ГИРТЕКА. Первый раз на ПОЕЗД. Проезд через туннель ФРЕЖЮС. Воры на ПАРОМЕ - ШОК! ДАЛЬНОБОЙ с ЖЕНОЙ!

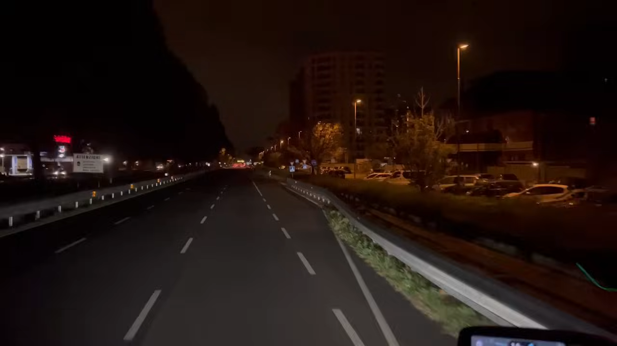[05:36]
Все, друзья, мы в Милане. Едем на выброску.
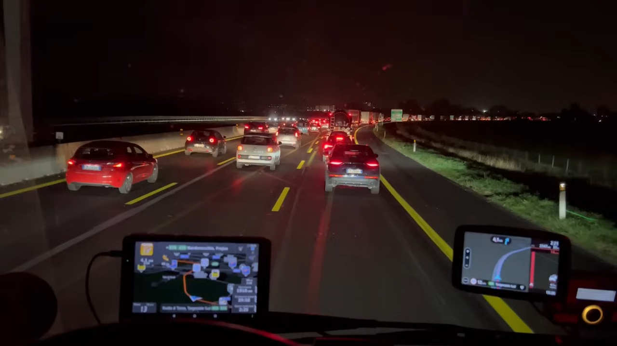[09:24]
Попали в пробку. Пробка не маленькая. Уже около часа мы в пробке. Вот. Еще примерно минут 30. Разочарованы. Разочарованы, потому что сейчас пробка. Документы долго ждали. Больше двух часов. А все это было свободное время для того, чтобы заехать постираться. В душик. В магазин заехать. Все это время тратится на пробки, на ожидания документов.
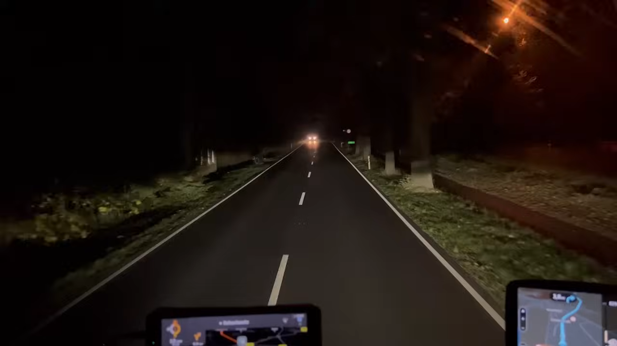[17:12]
20 минут 6-го нам уже через час заканчивает смену и нам здесь такой сюрпризик небольшой. Дорога А1 от Гамбурга до Худгардена закрыта. Вот объезжаем. Сюрпризик чисто такой. Да, знаю. под конец смены.
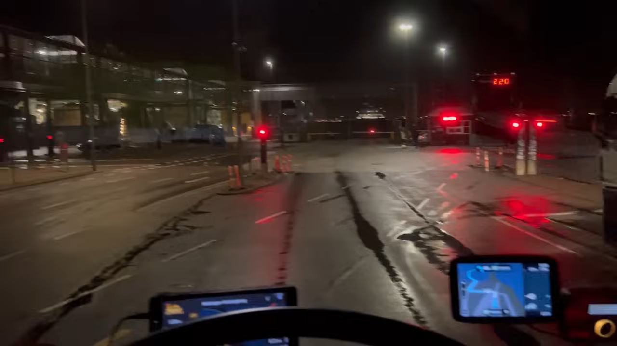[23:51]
А сейчас будем кушать тогда. Приплыл наш паром, съезжают машины и мы будем заезжать сейчас.